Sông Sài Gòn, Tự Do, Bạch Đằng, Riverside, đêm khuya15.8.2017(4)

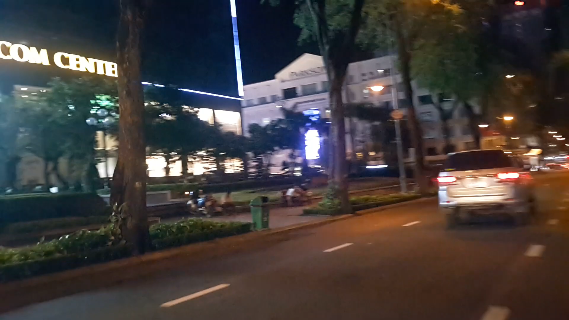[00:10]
Tối ngày 15 tháng 8 2017 và phía trước là ngã tư Đồng Khởi với lại đường Lê Thánh Tôn.
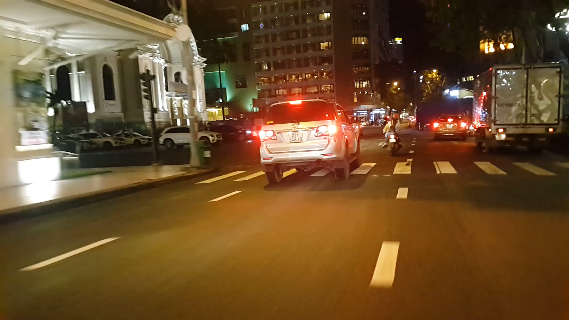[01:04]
Và cạnh đó là nhà hát thành phố.
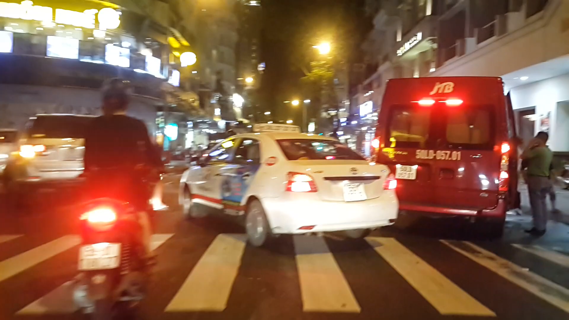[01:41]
À, bên phải là khách sạn Bông Sen.
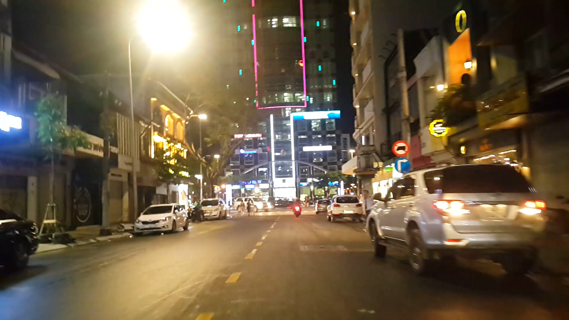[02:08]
Rồi đây khách sạn Palace Sài Gòn gì.
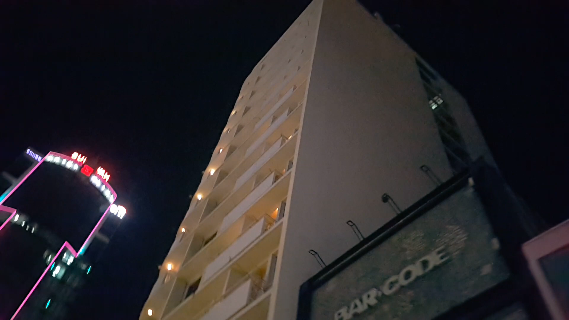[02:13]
Okay. Rồi đây đường phố đi bộ Nguyễn Huệ là cái gì, dạng dòng quý vị xem nha.
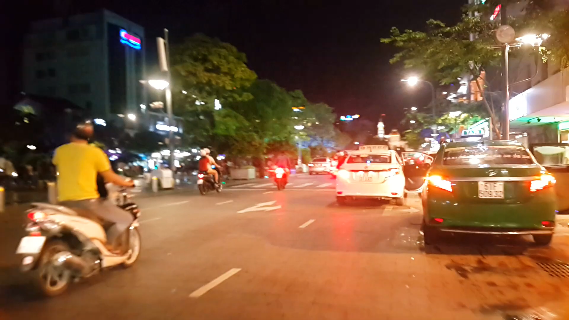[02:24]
Tối gần 10 giờ ngày 15 tháng 8 2017. Nhìn thấy người ta đi dạo không? Nhiệt độ bây giờ khoảng 27 độ C, mát mát gì.
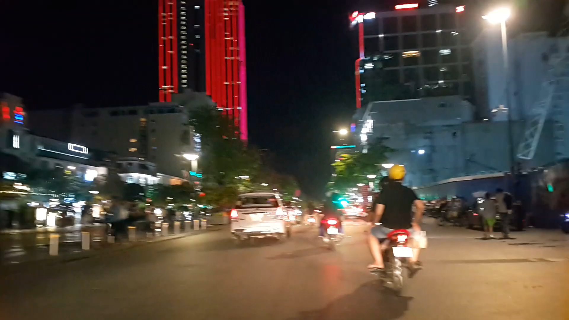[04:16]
Phố đi bộ Nguyễn Huệ nhớ gì nha. Bây giờ gần 10 giờ đêm rồi nè.
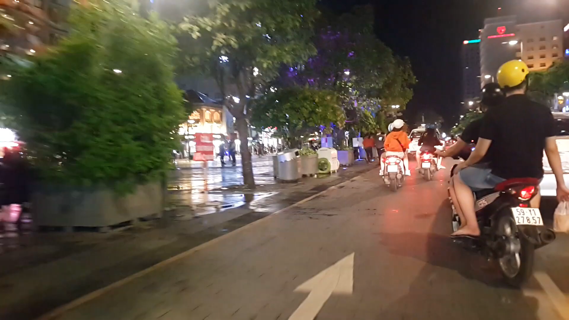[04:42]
Đó, đây là trung tâm khu quảng trường thời đại nè quý vị.
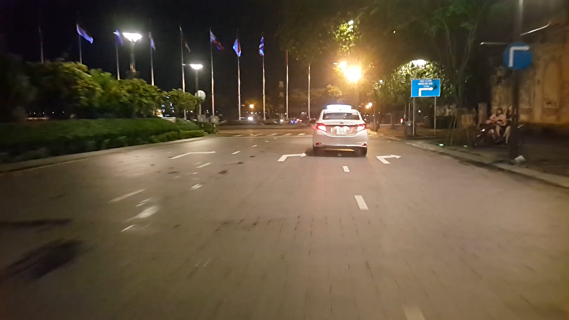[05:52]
Đây là ra đường Bạch Đằng, bờ sông Sài Gòn hay gì?
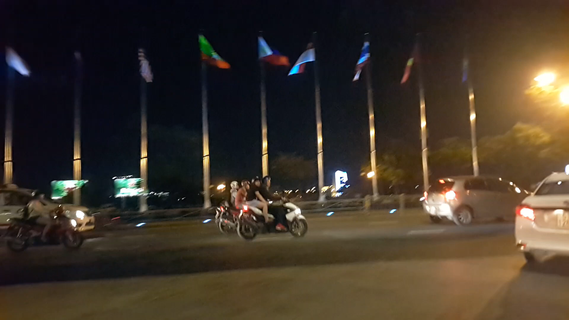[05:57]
À, nơi mà cắm cờ 11 nước ASEAN á.
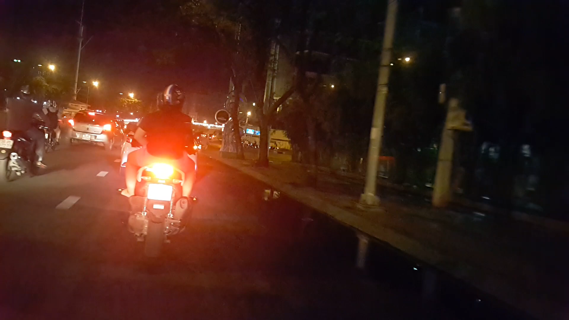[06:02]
Bên phải cái gì đây là đầu đường Hàm Nghi nè. Thẳng vô là chợ Bến Thành đó gì.
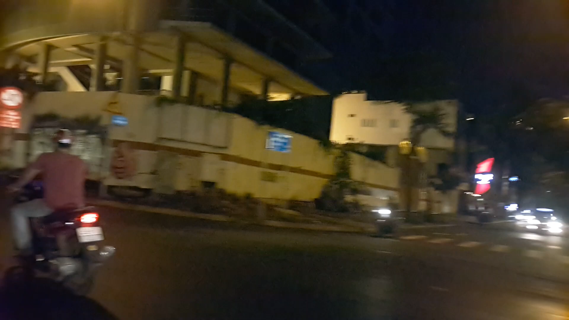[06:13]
Cái cầu phía trên này là cầu Khánh Hội đi qua quận 4 đó.
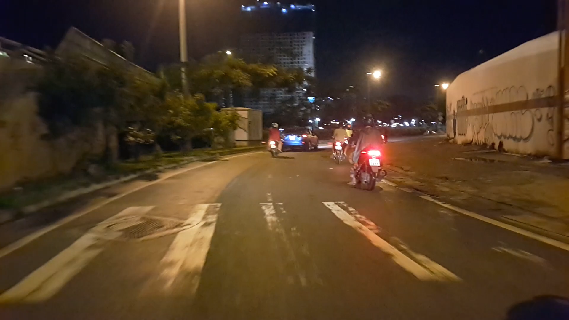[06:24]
Phía trước là cái đường hầm Thủ Thiêm ấy gì, và bên phải là khu ngân hàng.
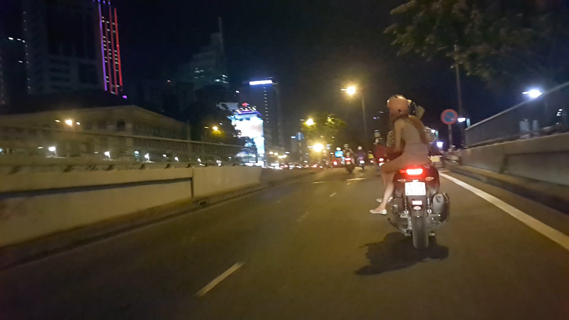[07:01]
Bên tay trái vậy nhìn vô khu Downtown quận 1 nè, cái tòa nhà Bistecco cao nhất đó vậy.
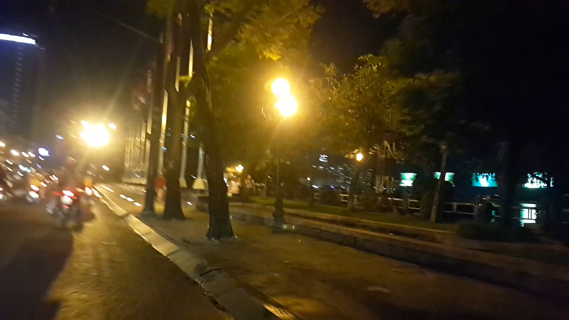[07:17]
Bên phải là bến Bạch Đằng ha, lá cờ 11 nước ASEAN nè.
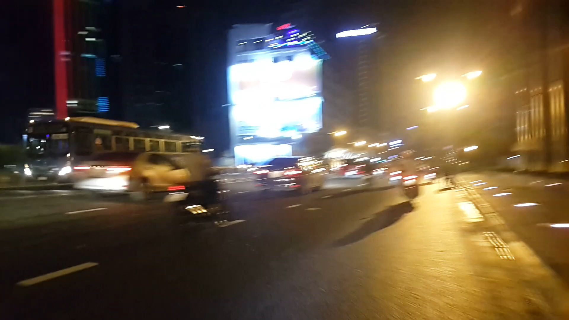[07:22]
Bên tay trái là đầu đường Nguyễn Huệ nè, vậy phố đi bộ Nguyễn Huệ nè. Đẹp không?
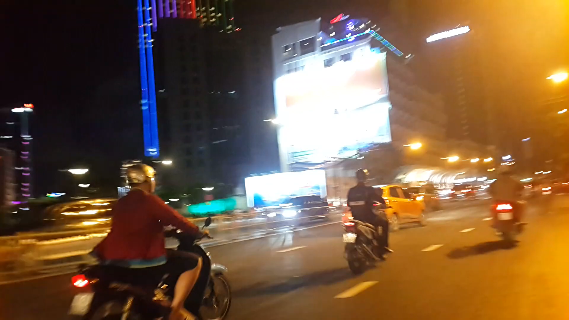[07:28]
Và bên tay trái đây là khách sạn Majestic.
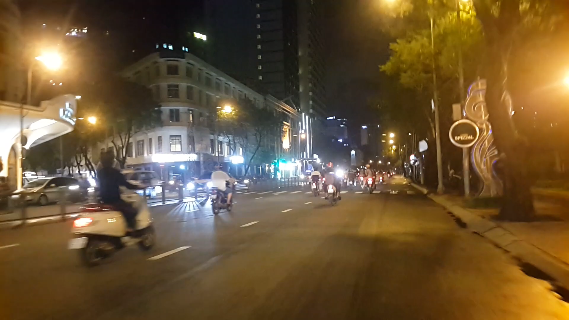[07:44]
À, đây đầu đường Đồng Khởi nè, gì đường Tự Do ngày xưa đó. Ở đây khách sạn Sài Gòn Riverside cổ kính thời thuộc địa nè,
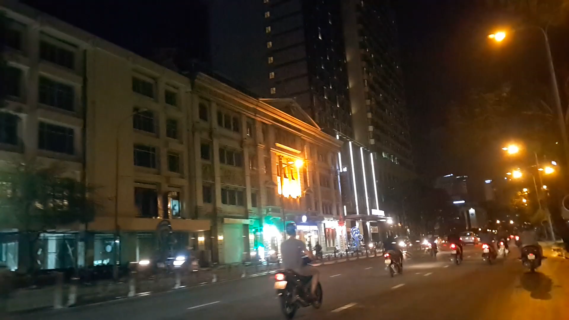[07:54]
có từ thời xưa, từ Pháp hay gì.